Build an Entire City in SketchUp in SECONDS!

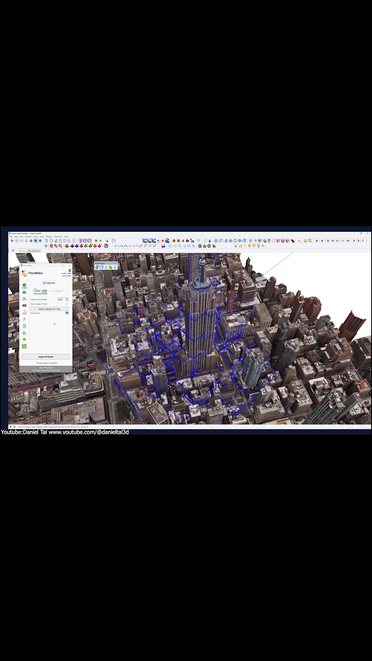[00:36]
Actually, I think it is insanely useful for urban design, planning and architectural visualization.
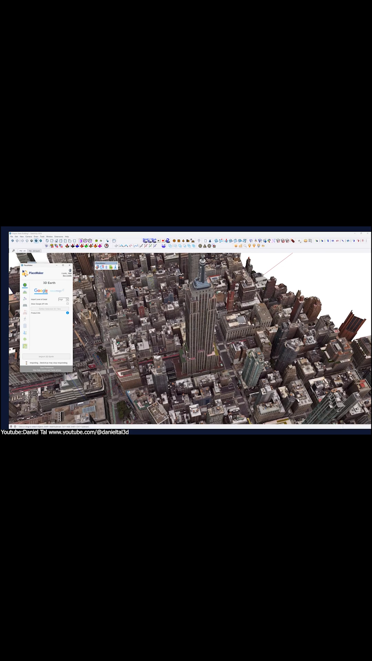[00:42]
It also supports high-rise aerials and terrains from DigitalGlobe,
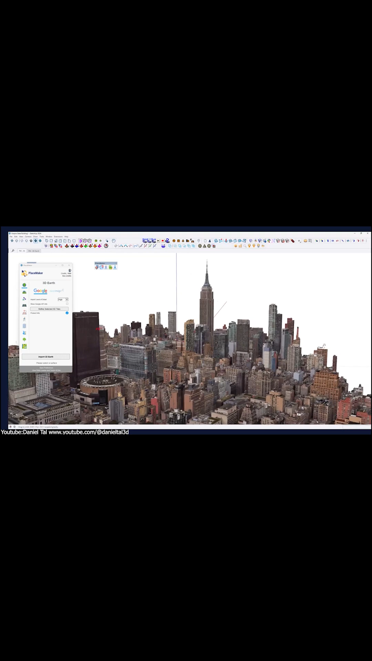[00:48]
that is if you want more detail. And you can even regenerate updates if something changes down the road.
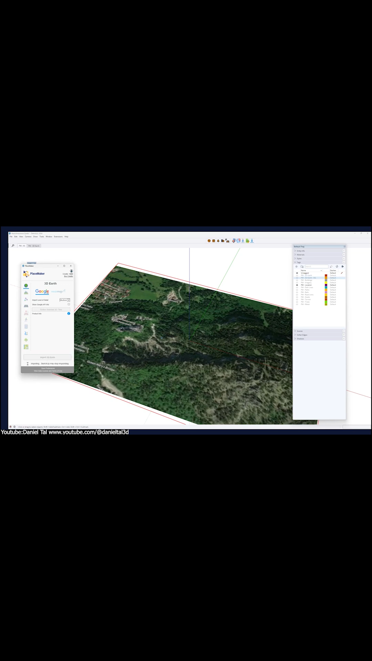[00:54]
And if you ever need contacts for a site model or want to jumpstart a master plan, Placemaker will save you hours.
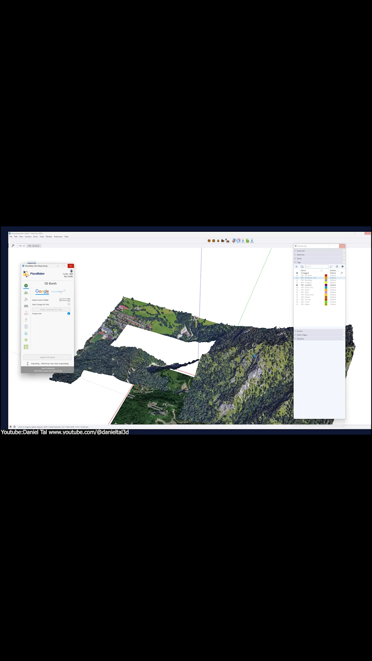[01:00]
However, this plugin isn't free. It runs on a subscription model.